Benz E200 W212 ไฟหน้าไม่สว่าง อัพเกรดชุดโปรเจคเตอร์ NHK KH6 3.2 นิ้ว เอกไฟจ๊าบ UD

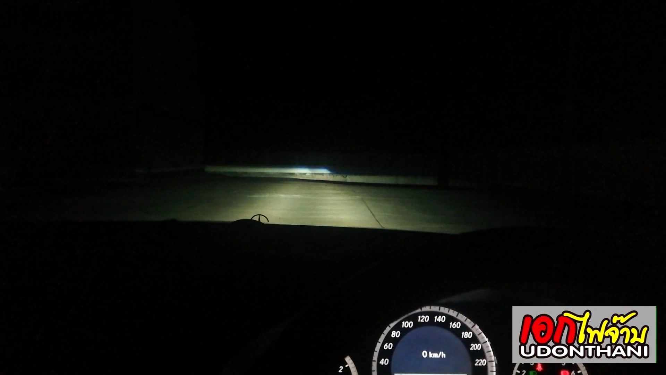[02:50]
นอกจากอัปเกรดโปรเจคเตอร์แล้วเนี่ยระบบรถคันนี้เดิมมีระบบมอเตอร์ครับกับอินสวิตช์ปรับสูงต่ำในตัวด้วยตรงนี้